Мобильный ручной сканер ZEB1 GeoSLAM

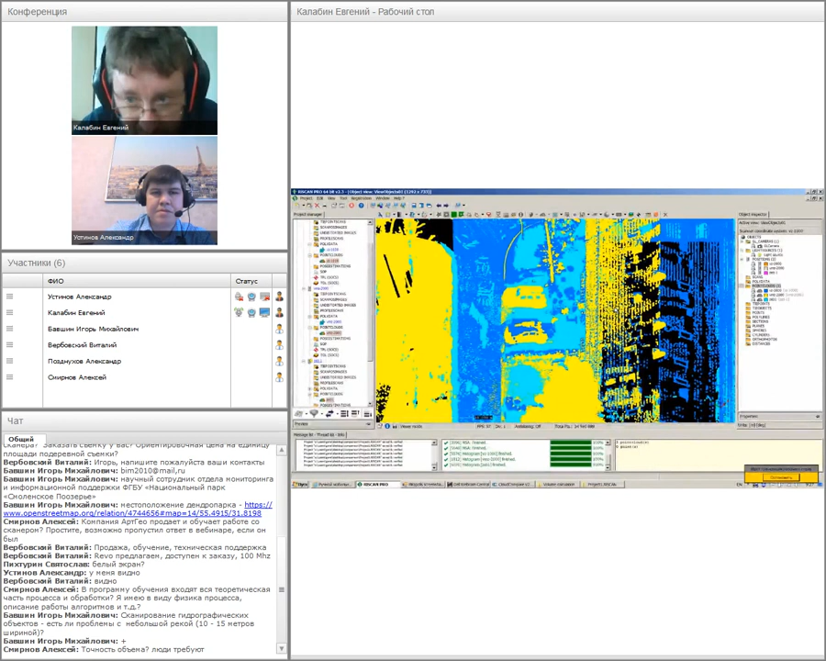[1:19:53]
но совмещенный с инерциальными системами и установленным сверху на автомобиль. А светло-голубеньким цветом показаны данные, соответственно, полученные ЗЭБом-1.
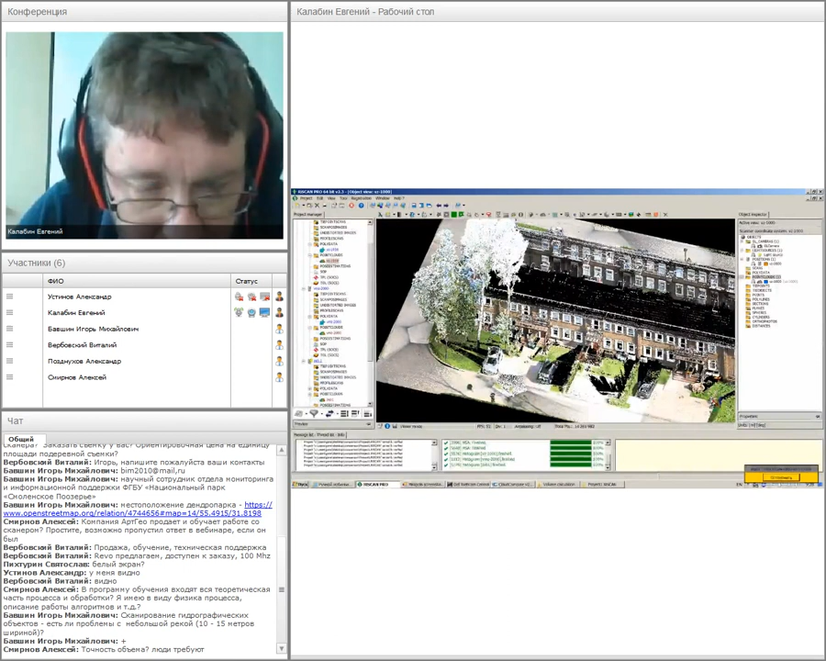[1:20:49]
Это одна из последних съемок. Ну, здесь вот деревья еще присутствуют, березки в небольшом количестве.
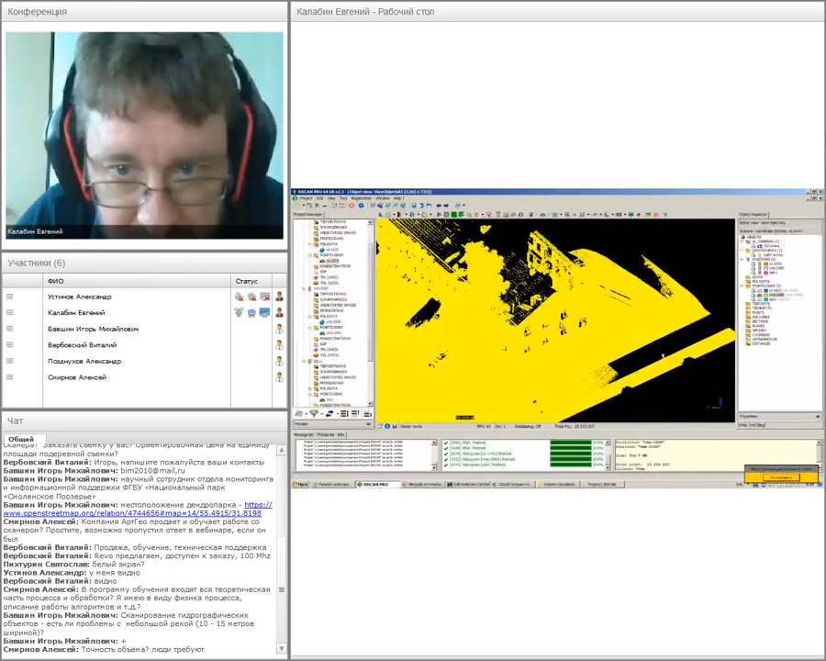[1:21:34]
Вот здесь у нас, кстати, дыра была. Мы просто решили не проезжать
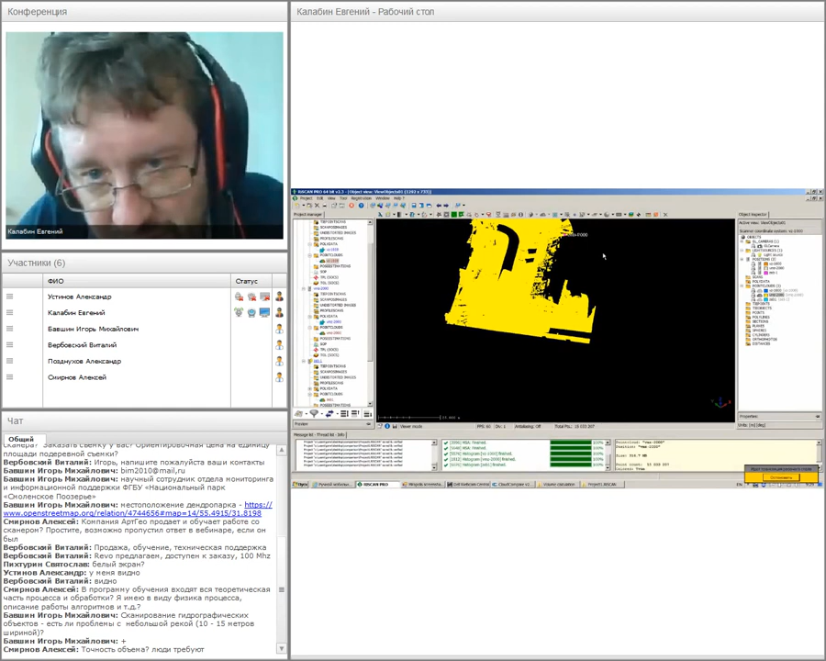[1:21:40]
справа от дома. Поэтому, ну, зато во всем остальном, пожалуйста, будьте любезны. Вот такой массив точек.
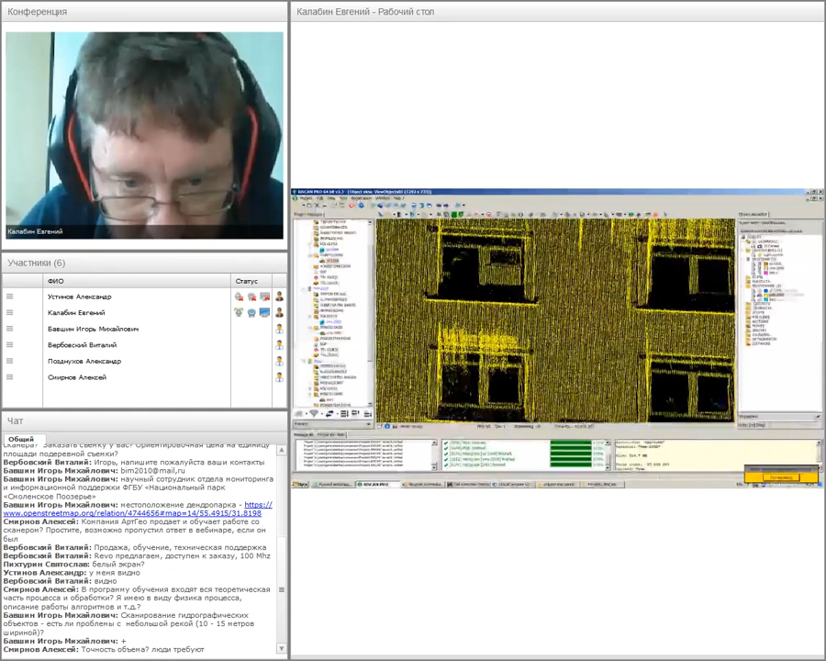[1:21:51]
да. Причем, все три съемки были сделаны в разное время. Съемка ВЗ была сделана летом, ВМЗ была сделана весной,
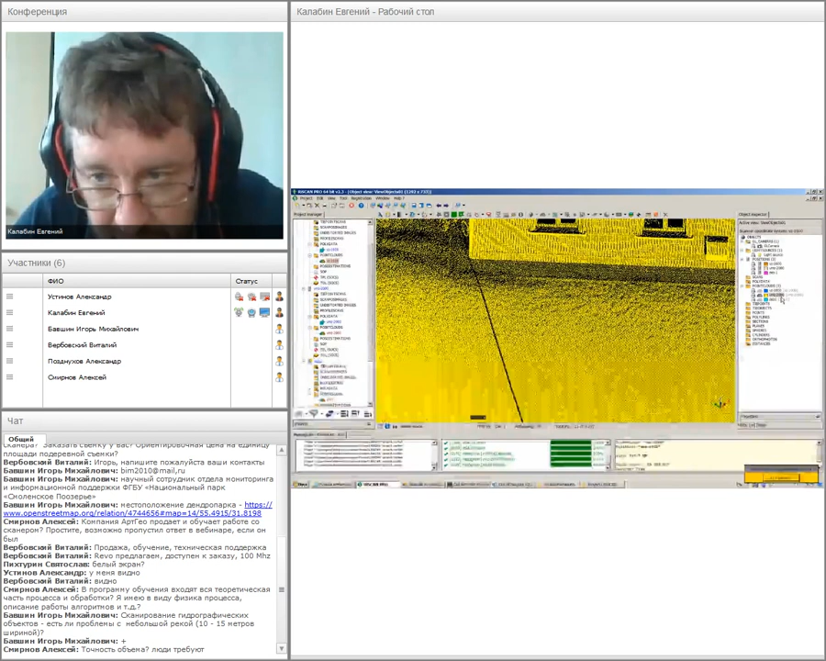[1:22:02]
а съемка ЗБ-1 была сделана зимой, в феврале. То есть, еще и здесь вместо травы там снег лежал.
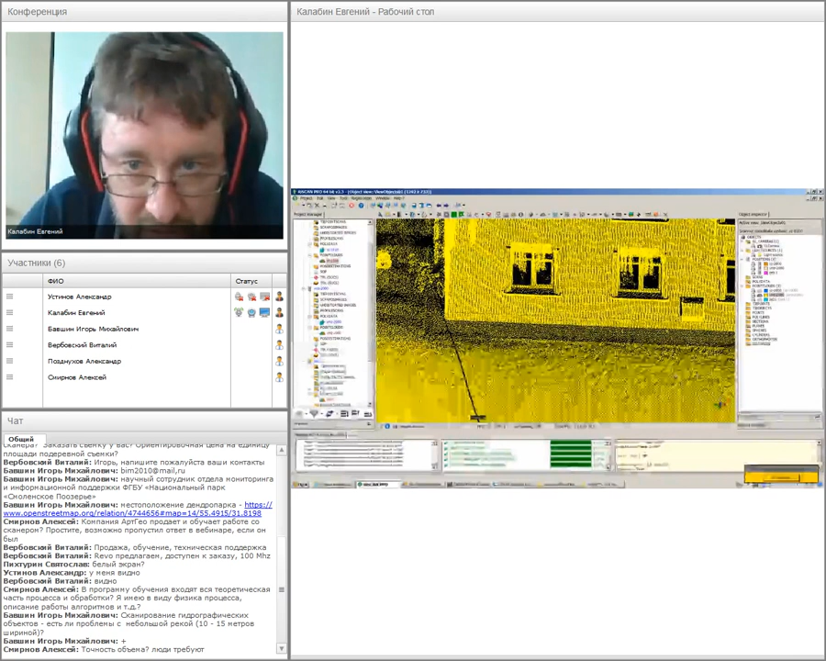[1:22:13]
соответственно. Вот. Вот так вот выглядят данные ЗБ-1.
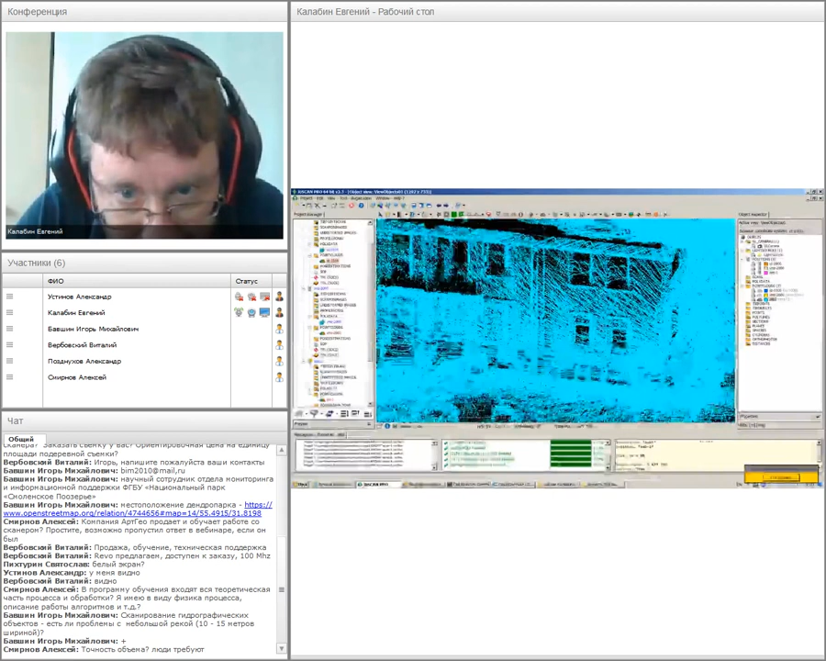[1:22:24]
Вот такая вот съемочка.
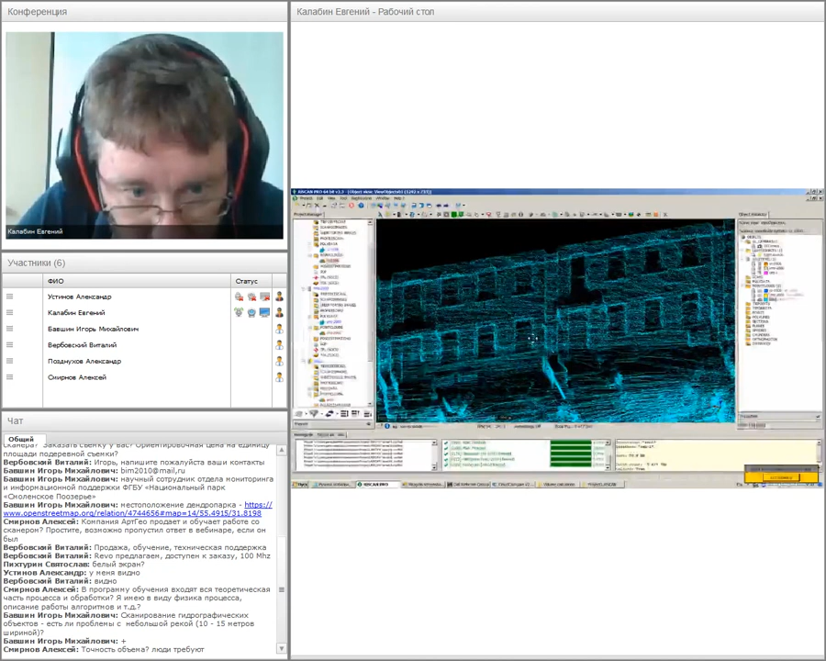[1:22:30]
То есть, просто взяли в руку и обошли вокруг.
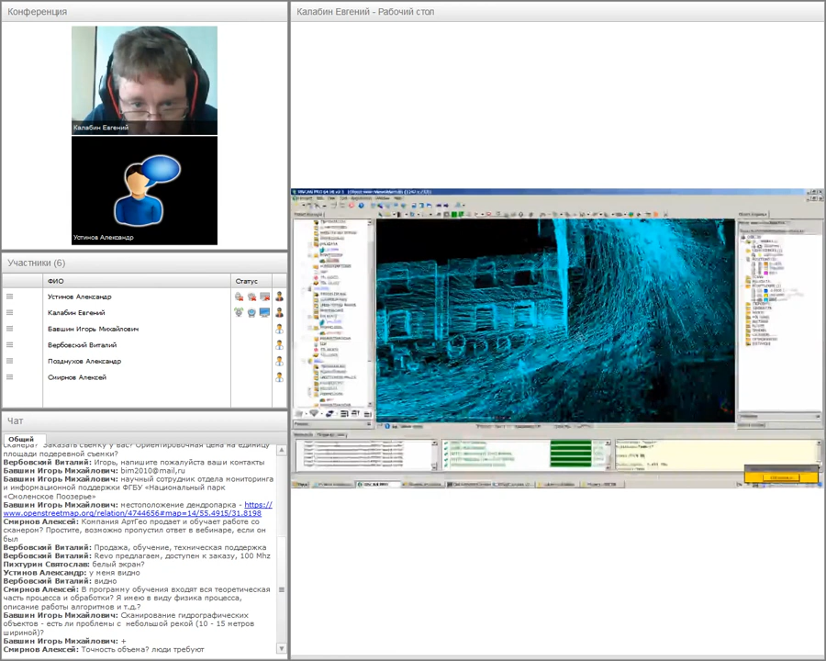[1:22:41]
Ну, конечно, какие-то вот прям совсем мелкие детали здесь проблематично будет распознать и использовать. Но, в конце концов,
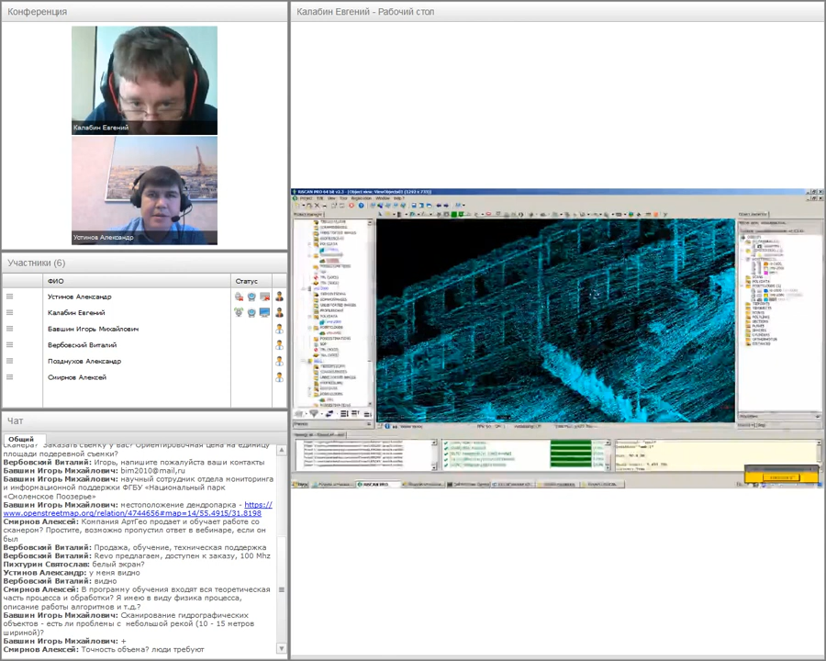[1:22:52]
а когда крупномасштабную съемку делаем, мы же ведь тоже там не цепляем каждую ручку на двери.
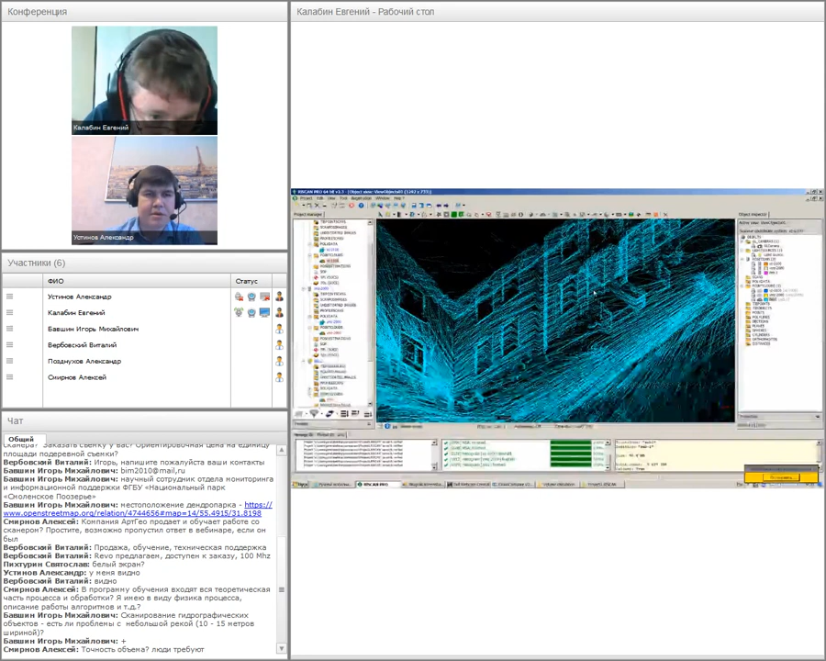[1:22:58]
То есть, для того, чтобы границу получить, вот этого здания.